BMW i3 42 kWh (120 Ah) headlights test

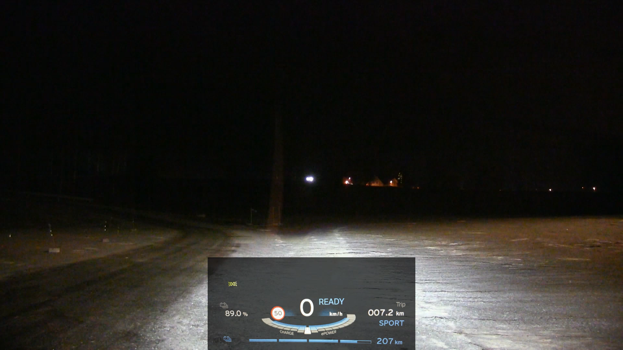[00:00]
All right, we are now in the BMW i3s and I'm gonna show you guys the headlights So this has been requested by some people Supposedly the the old version the 94 amp hour and the 60 amp hour one has this halogen Well, no, it's actually not halogen It has a xenon light which are not supposed to be that great. So I don't remember how they were but This one has full LED headlights and adaptive headlights.
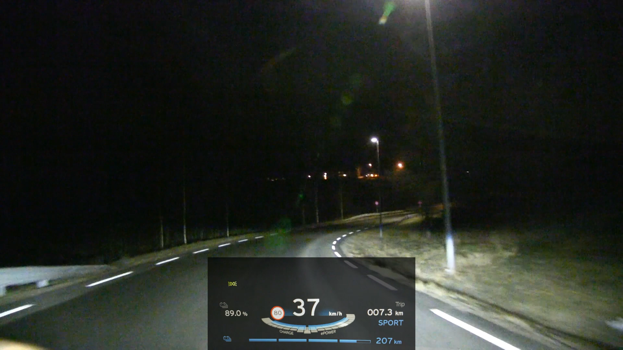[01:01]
the i3s needs to be driven in sport mode Bam! Oh, oh slippery. I just hammered and almost nothing happened Yeah, see is it slippery here? Maybe Just probably too much torque Okay, so Yeah, there's this slow stretch here. We have to pass With some farms and stuff So let's pass here, okay
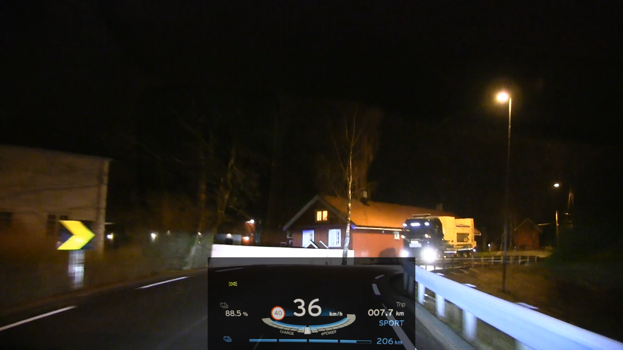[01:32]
So now I have low beam, okay, let's try high beam Well, let's have it on automatic then so you put it on Oh, that's crucial wrong button wrong button
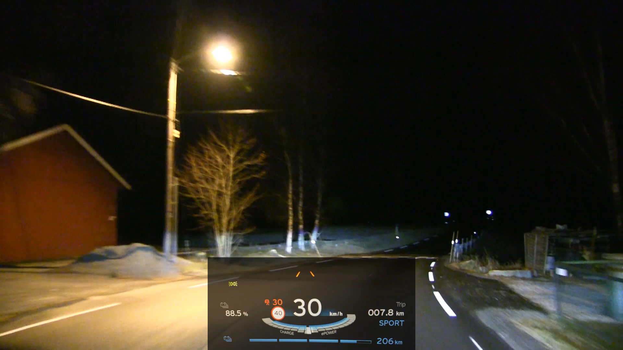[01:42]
Put this one on automatic and then High beam. Yeah, I go there you go Wow, it's super bright Seriously, let's switch off. Okay. That's that's low beam High beam. Oh, okay. Let's let's drive the car like we stole it. Okay. Hey, it's not my car. Okay Bam! Okay, it just struggles to get enough traction right now. It's I guess the road is slightly damped
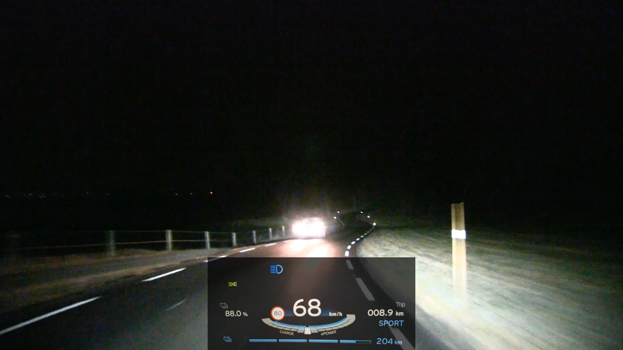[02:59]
Nothing Shit, it didn't Uh, oops Wait a minute I forgot to turn on automatic I'm a noob. Okay, let's try again. Yeah So automatic has to be on. Okay, that was manual Yeah, I fail. I fail as a BMW driver Look, look, boom Wow, it is bright. I mean the video will just I mean you just look at the video and you can judge